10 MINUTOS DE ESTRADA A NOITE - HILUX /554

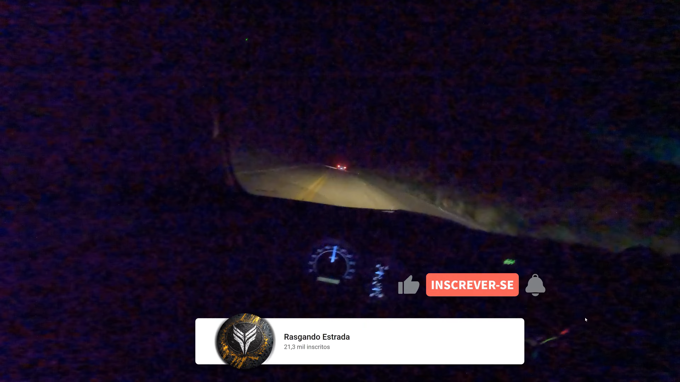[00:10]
Fala galera, mais um vídeo aqui para o canal, estamos aqui hoje com a Hilux, à noite na 116 e vamos pegar um pouco de strato para dar a enxergar no motor dela, é isso aí galera, bora lá, cortar esse gol aqui já de uma vez, é uma Hilux, ela é bem manca, é a 2.5, ela é bem manca, não corre nada não,